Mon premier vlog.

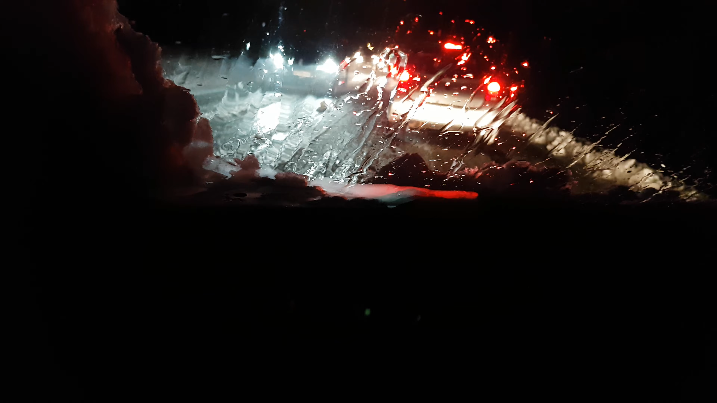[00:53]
Et du coup, je vais faire un vlog, voilà, incroyable, il ne se passera pas grand-chose, on est approximativement à 0 km heure, une grosse pointe de vitesse, ça va vite, le speedrun, la passion.